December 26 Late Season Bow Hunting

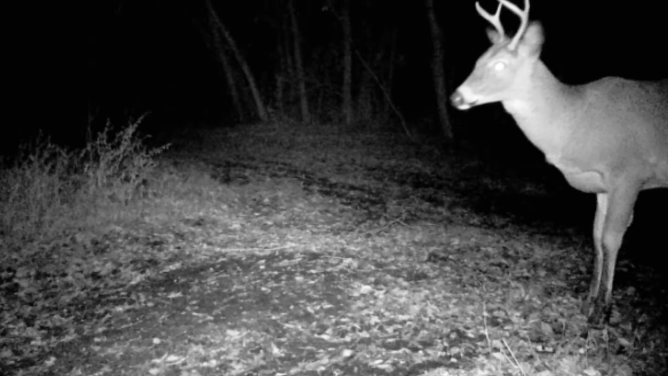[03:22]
so these are some pictures from the first trail camera picture We've got lots of pictures of this little buck right here He's been coming in like almost every other day And we got a bunch of pictures of turkeys this time Look at all these toms right here I counted four of them Um, and here he is again That little buck, little four point Got some nice doe there
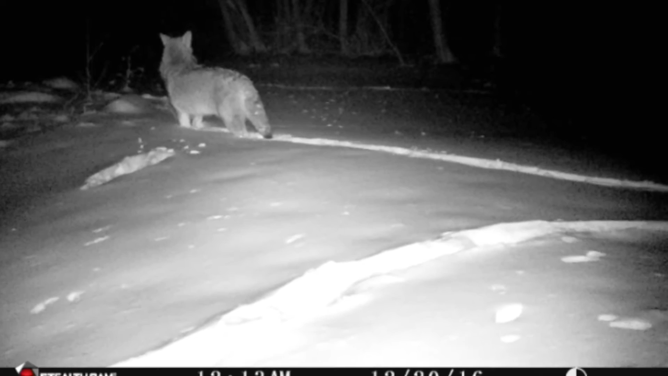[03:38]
Got a coyote Another nice doe And this right here is the second trail camera in the video
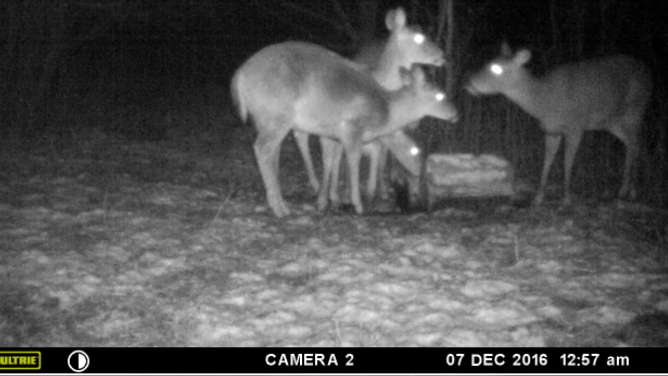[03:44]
Couldn't want to do there Two more right there We got that same little buck And then there is a bigger buck right behind him That's the bigger buck That's a nice eight point right there